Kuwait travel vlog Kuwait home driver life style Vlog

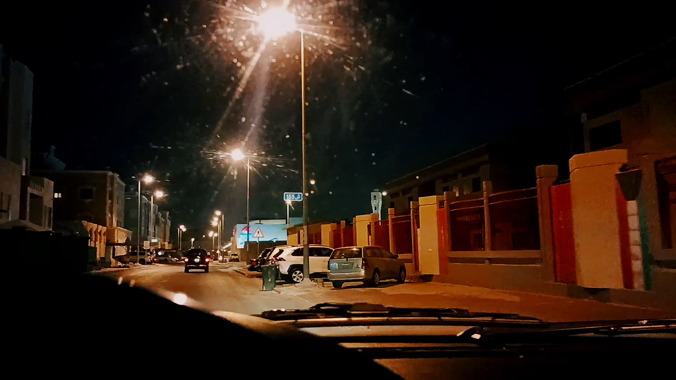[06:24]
एक्स्टेंशन वाइर और यह कोई उसका प्लग है वो खरीद और फराफ़त करेंगे यह देखो बाप का रास्ता है देहना आप